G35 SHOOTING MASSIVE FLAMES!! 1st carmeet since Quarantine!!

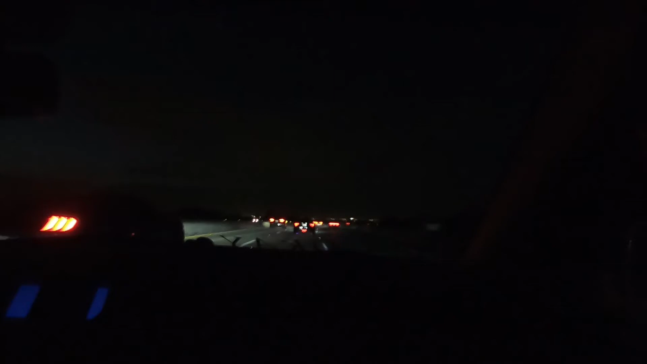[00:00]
automotive carmeet right now. We're riding with the homie Jesse right here. Can't really see him because it's dark as fuck in here. We're on the way with the homie with the FRS in front of us too.